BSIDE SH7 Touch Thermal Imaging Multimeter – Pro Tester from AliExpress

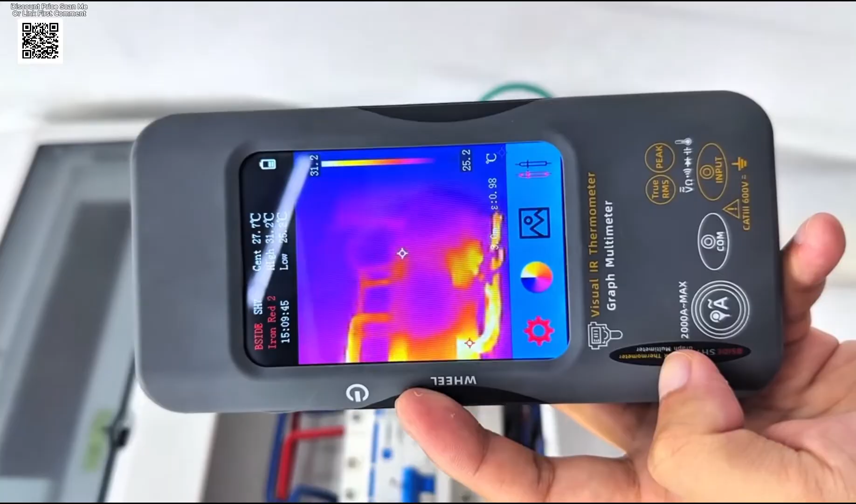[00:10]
Meet the Psyde SH-7, the ultimate two-in-one multimeter and thermal imaging camera.
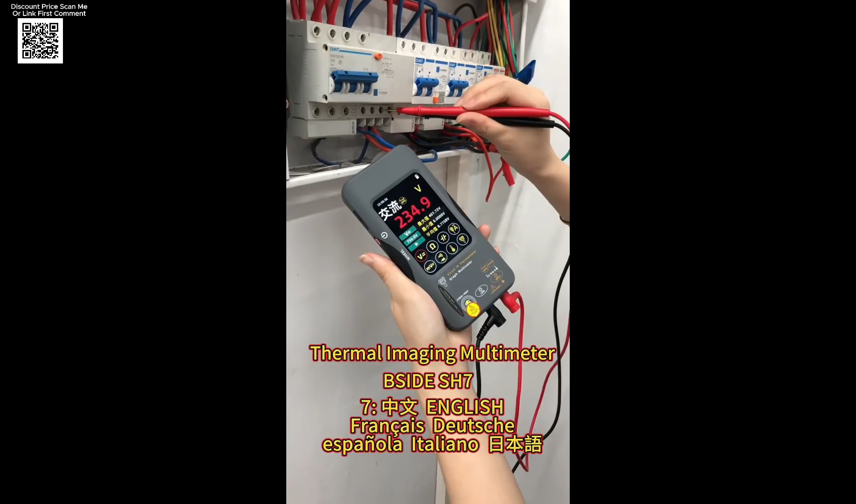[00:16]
Available now on AliExpress. With 20,000 counts and true RMS accuracy,
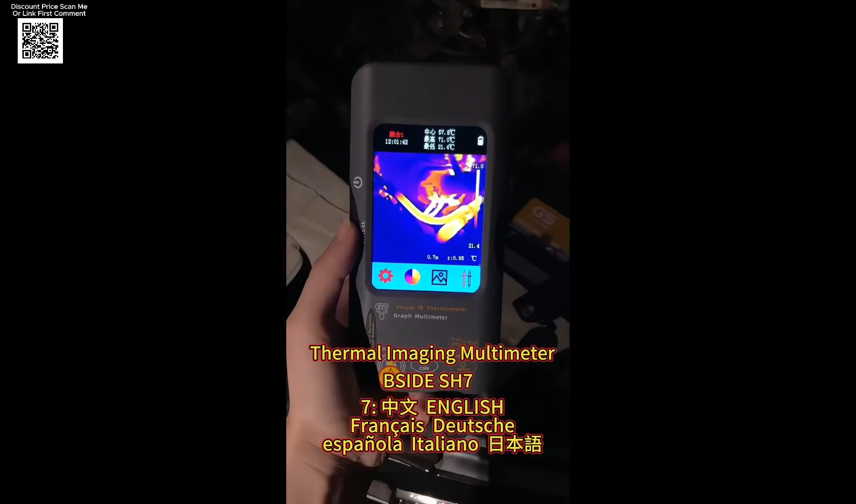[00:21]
it measures up to 1,000 VDC and 750 VAC.
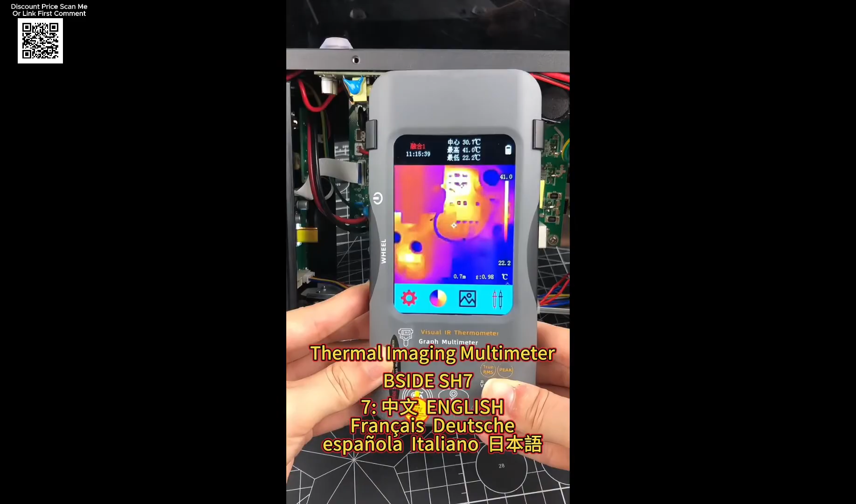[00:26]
Plus resistance, capacitance, continuity, temperature, and more.